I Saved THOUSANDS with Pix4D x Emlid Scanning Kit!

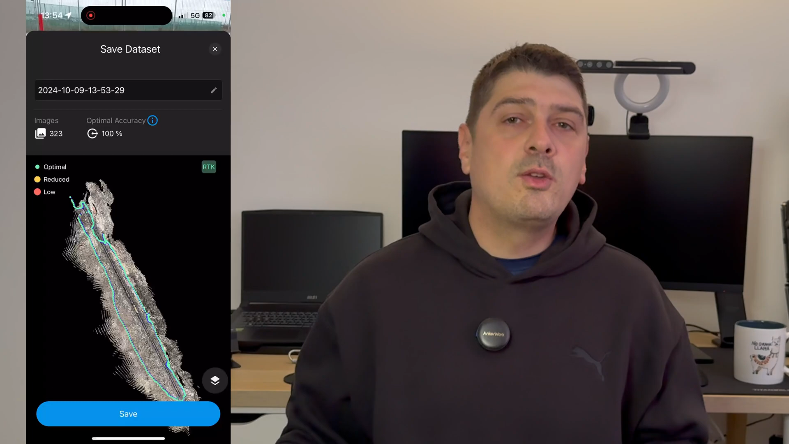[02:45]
After you're done scanning you press the stop button and you have the option to upload
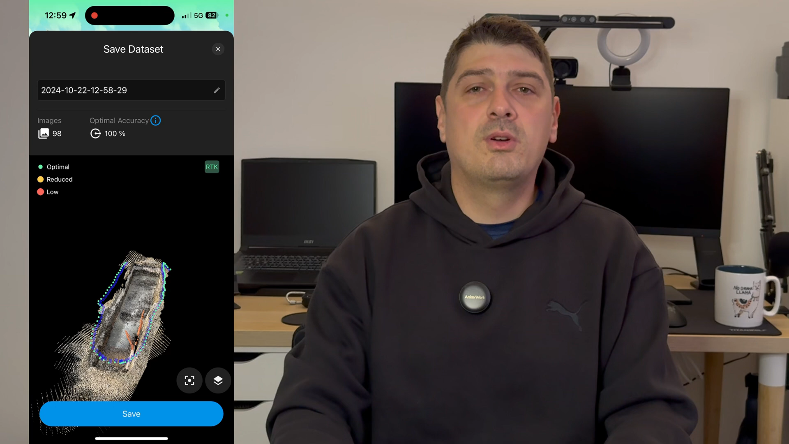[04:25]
At the end of the scan, you will get a low resolution preview and scan quality reports straight on your iPhone screen.
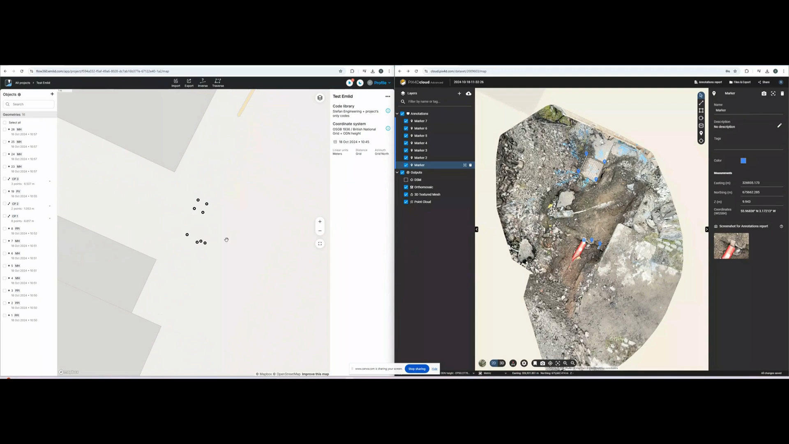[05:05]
In Pix4D Cloud, I made some annotation points of the same elements that I surveyed classical with GNSS and you can see the coordinates of the same points in Pulse software,
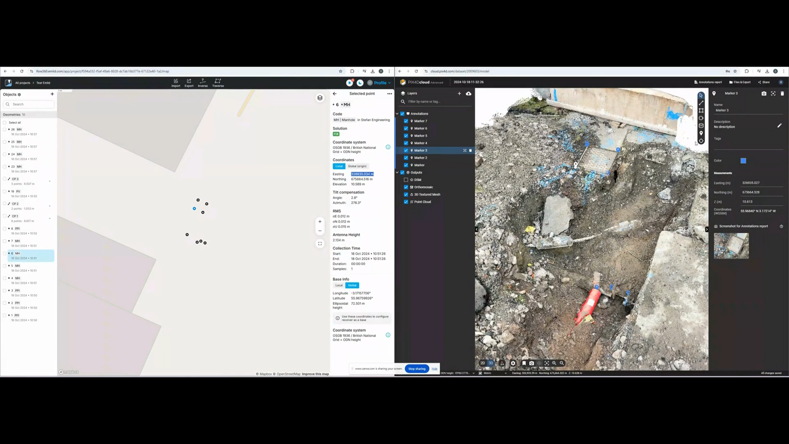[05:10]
but I copied them into an Excel spreadsheet to compare them better.
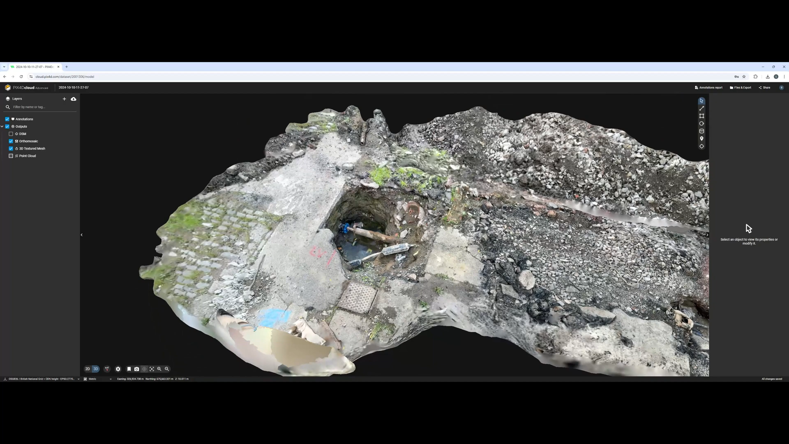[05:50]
the cloud and you can export it in different formats like Autophoto, DSM, PointCloud and more.
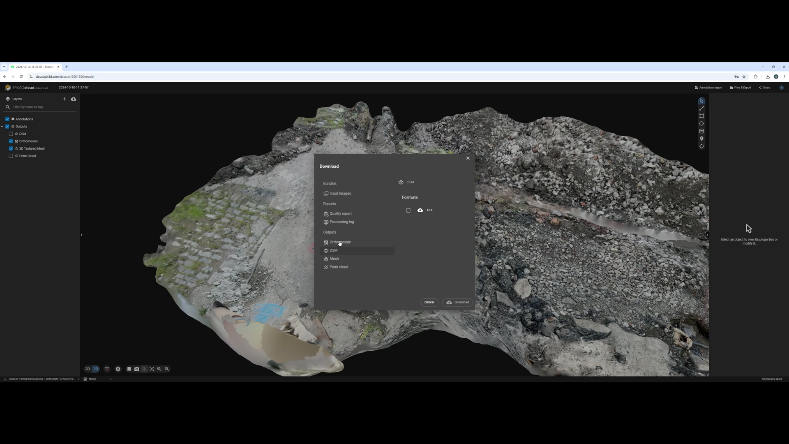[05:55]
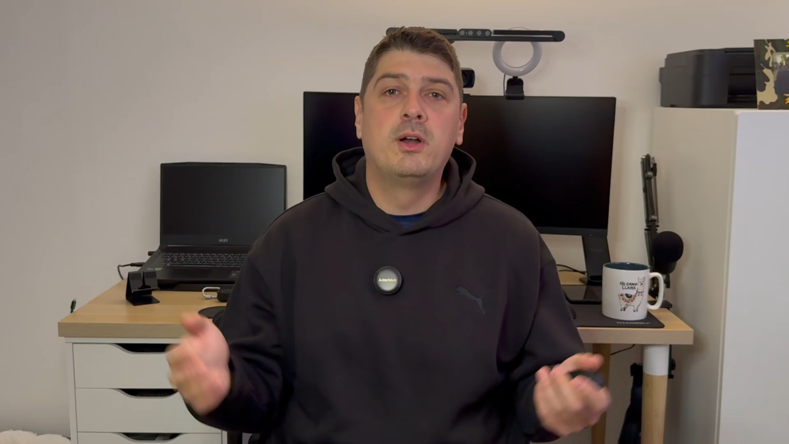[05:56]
You have also the option to download your data from your iPhone
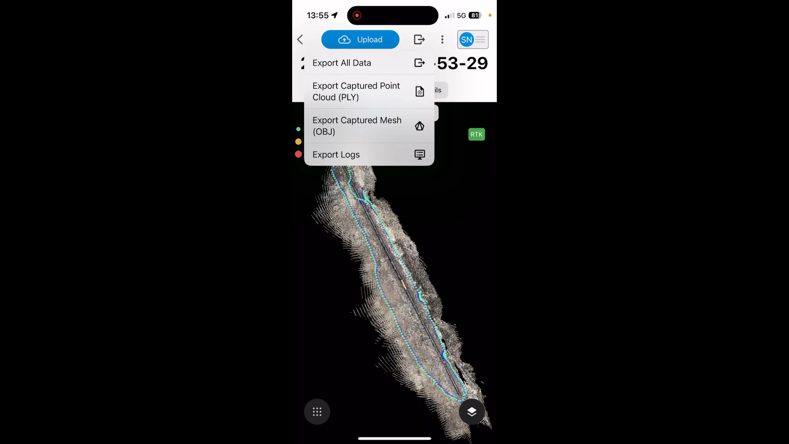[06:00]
to a memory stick and process it using Pix4D Matic or even a third-party software.
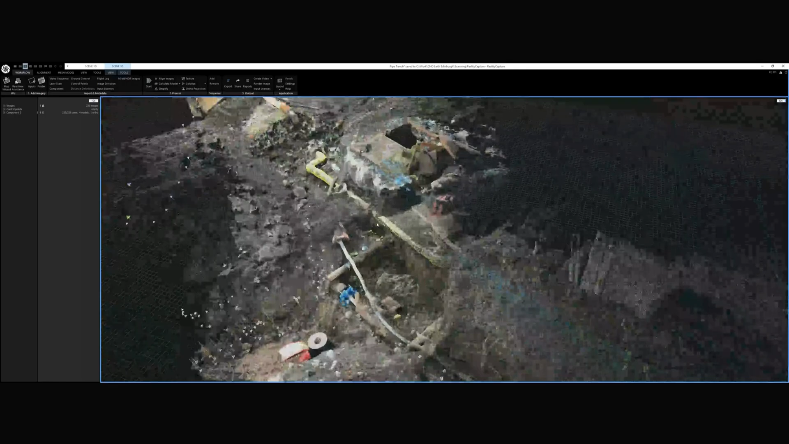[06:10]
it requires a bit of attention when you transform your coordinates and I found that processing data using Pix4D Matic is way easier.